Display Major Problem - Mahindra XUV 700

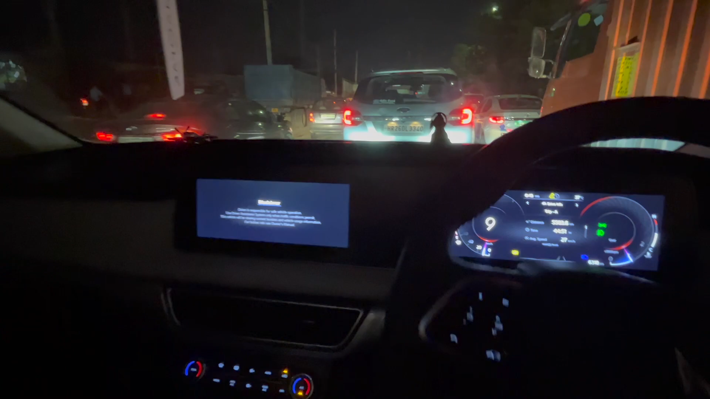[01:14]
is black in some days this screen will be black and the other side will be OK two both of them will be killed.